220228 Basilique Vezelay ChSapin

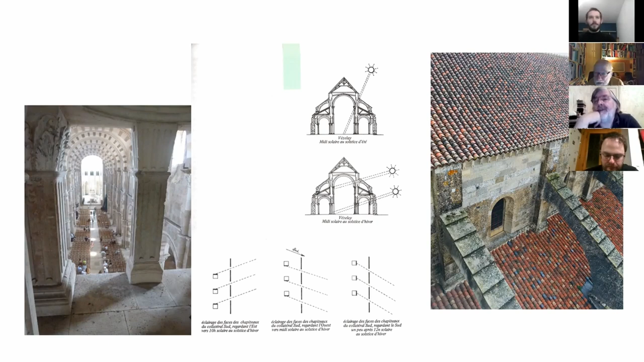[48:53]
on est capable d'avoir une plus grande rigueur dans la compréhension de l'implantation. Oui, Alors, pour les calculs, en fait, on ne connaît pas la hauteur ni la taille d'ailleurs réelle des fenêtres, ni leur hauteur. Hein, c'est un peu le problème. En fait. Je pense que pour calculer, je pense qu'il faut connaître cette hauteur-là. on les connaît pas. Non, mais on peut les avoir là. Il suffit de là. Moi, honnêtement, je les ai pas.
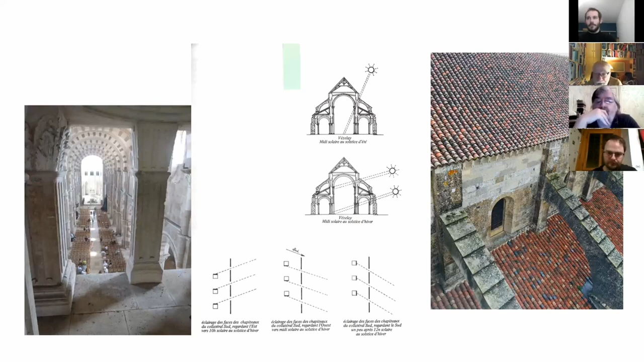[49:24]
Mais si on ici nos relevés ici, ils sont Ah très oui, précis. d'après les Hein. plans. Ok. Voilà.